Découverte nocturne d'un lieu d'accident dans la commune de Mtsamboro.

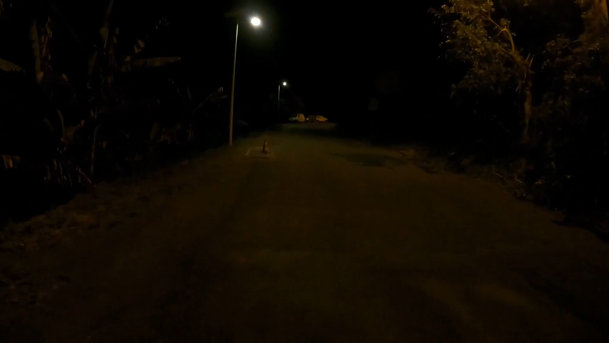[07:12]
Oula, un super piège. Super piège là.
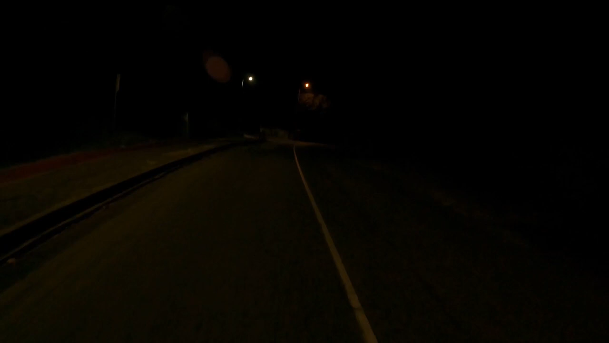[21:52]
On est tout prêt. Ah ben tiens, ils ont fait l'effort de mettre des poteaux électriques ici, là, en descendant de Mtsara. Donc, collège de Mtsamboro, oui. Ah tiens, on a une mascotte ici. Le chat, salut!